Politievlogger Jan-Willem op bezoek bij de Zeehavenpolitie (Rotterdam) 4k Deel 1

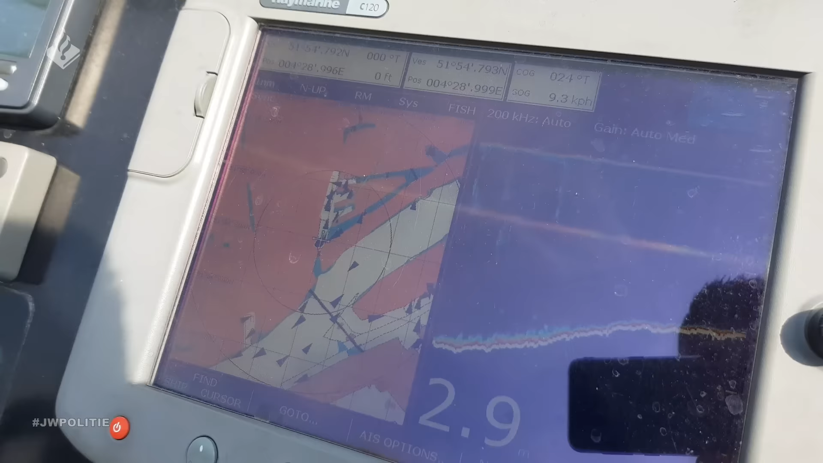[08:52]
Navigatiescherm, hier zit zelfs een dieptemeter op.
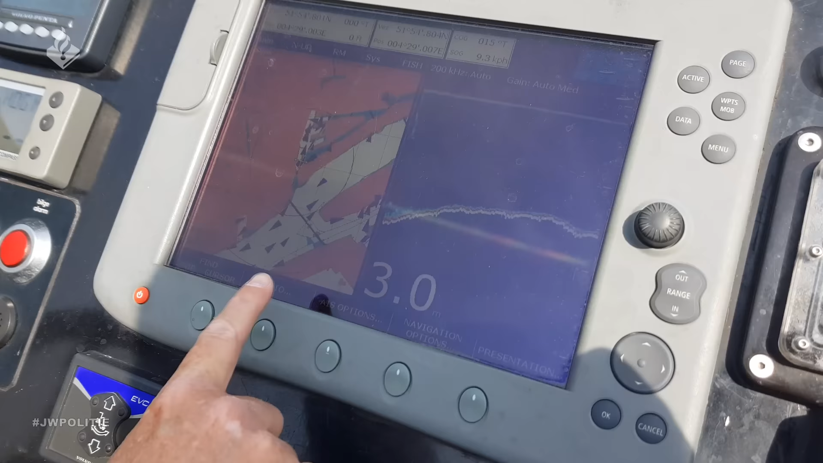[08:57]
On screen: depth 3.0 m
Ja, een kleine vaarwegroute waar je zit, hoe de vaarweg loopt.
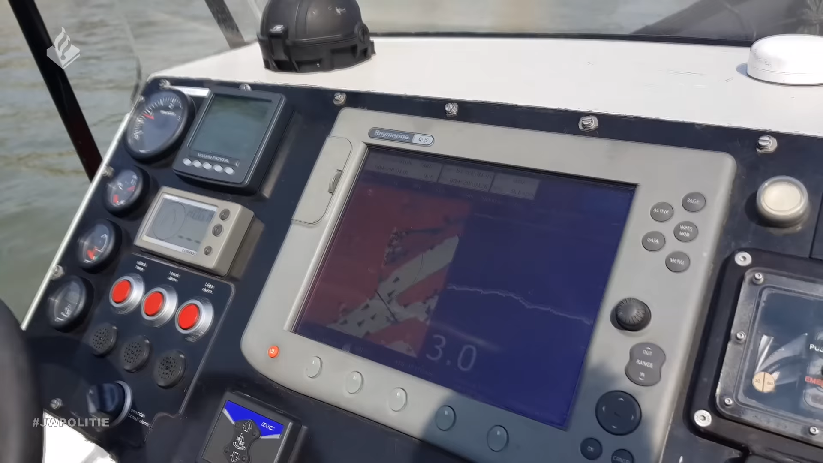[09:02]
We hebben hier schermen met hoeveel brandstof we hebben, motorvermogen met de toerental.